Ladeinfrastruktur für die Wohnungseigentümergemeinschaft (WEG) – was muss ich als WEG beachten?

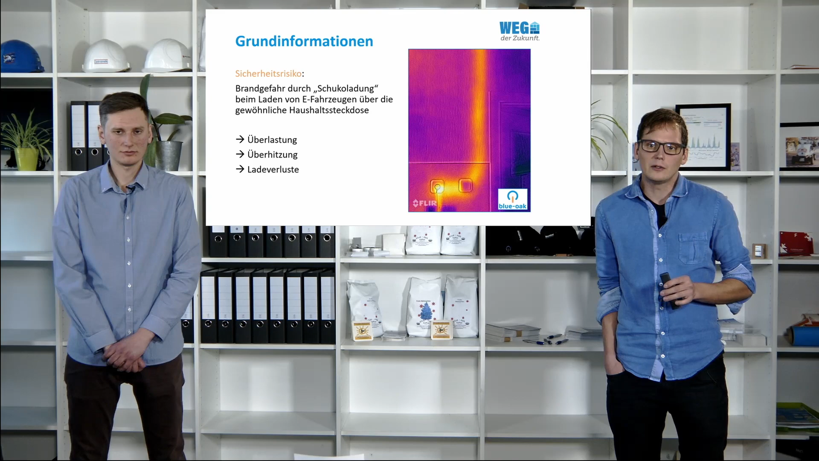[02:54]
sicherheitsrisiko brandgefahr durch schokoladung beim laden von e-fahrzeugen über die gewöhnliche haushaltssteckdose auf der rechten abbildung sehen sie das laden über eine gewöhnliche schuko steckdose wie sie sehen können auf der thermischen aufnahme findet eine starke überhitzung statt dies ist nicht nur brandgefährlich sondern erzeugt auch enorme ladeverluste kommen wir zum zweiten punkt